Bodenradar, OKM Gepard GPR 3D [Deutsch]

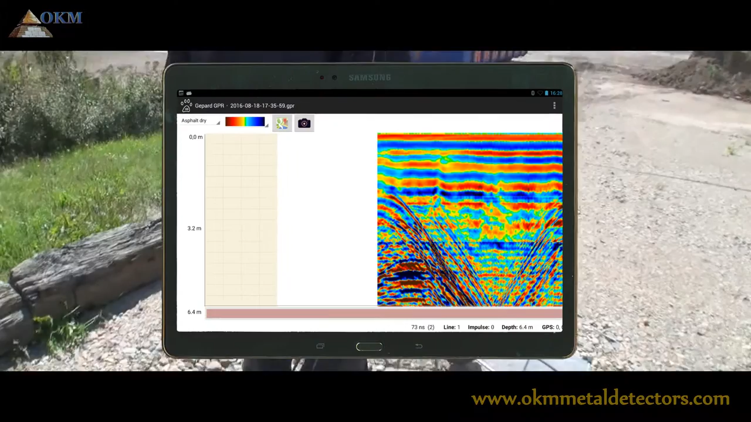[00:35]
die aufgezeichneten Daten nicht nur in 2D, sondern auch in 3D darzustellen.